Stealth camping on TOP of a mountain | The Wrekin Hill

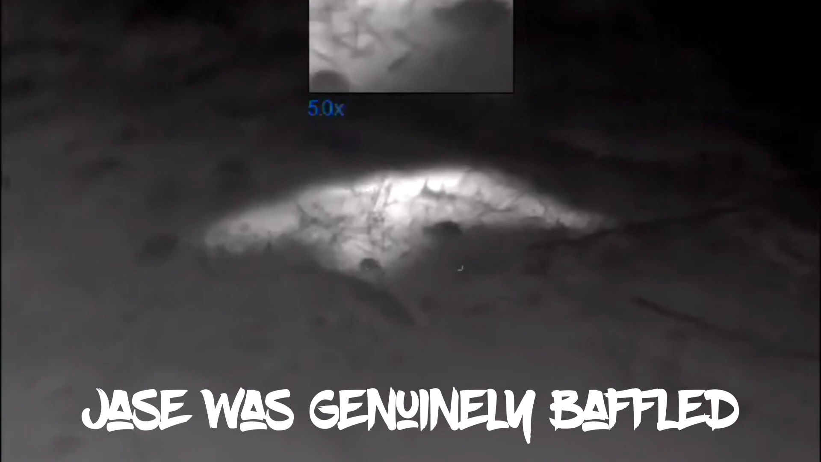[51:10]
I'm just filming this for Steve because there is some reason why the ground is extremely warm here we have no idea why
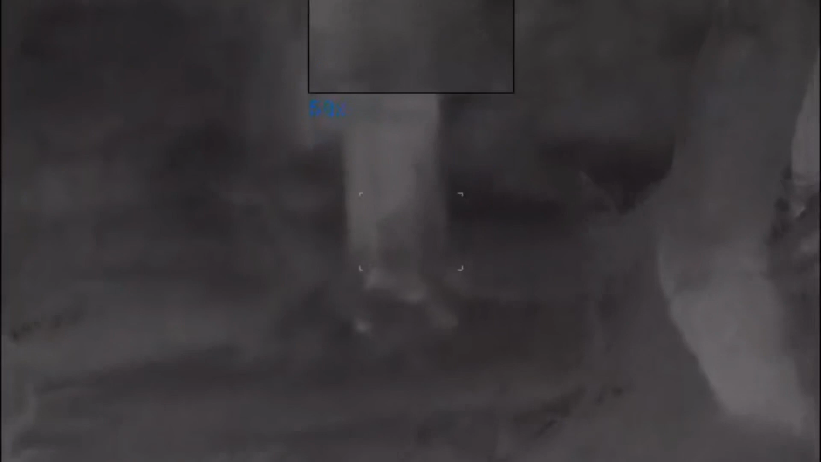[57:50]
let's just see if we can find him
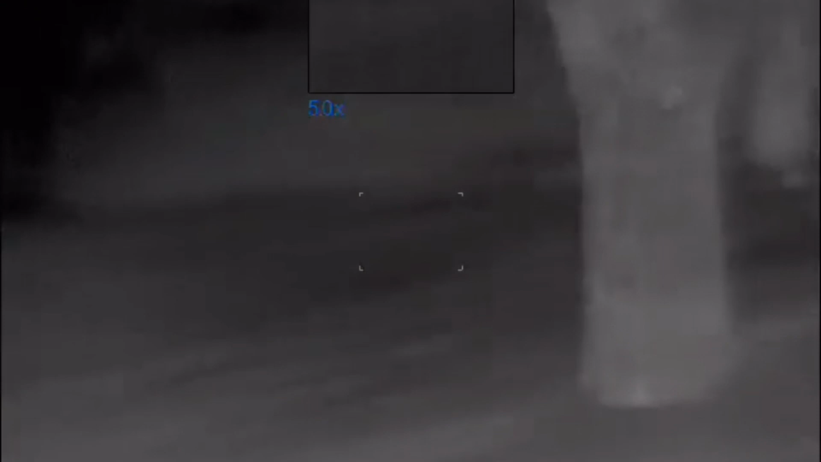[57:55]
he doesn't know that we're filming him oh what's he doing
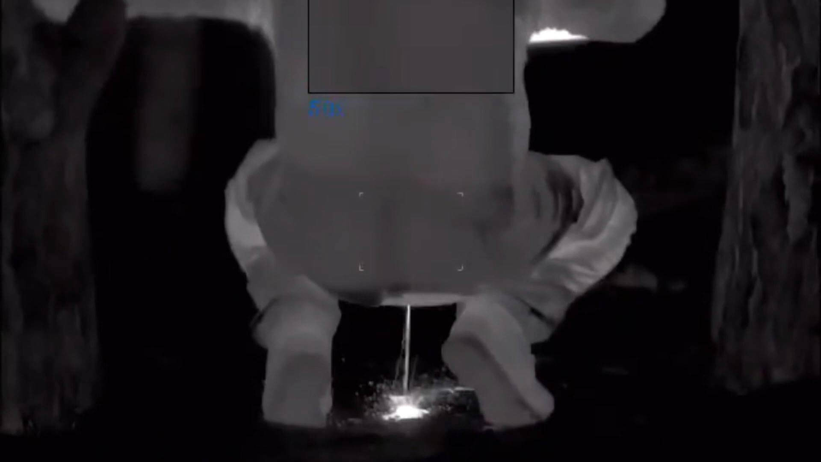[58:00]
he's going for
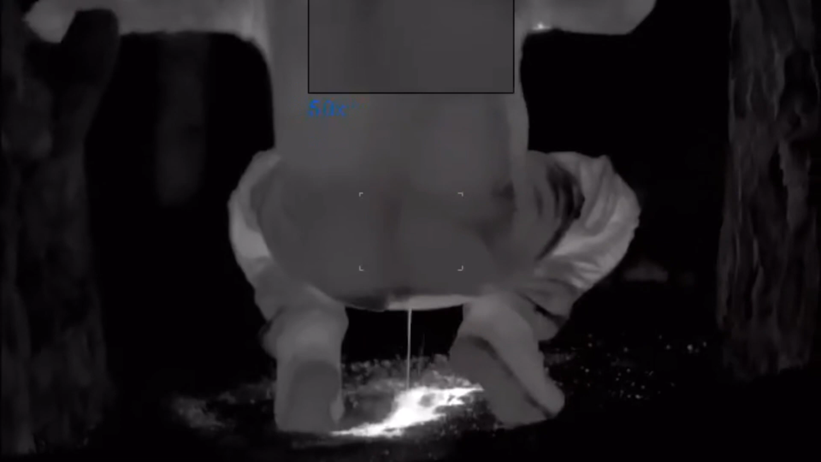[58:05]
what the hell is going on there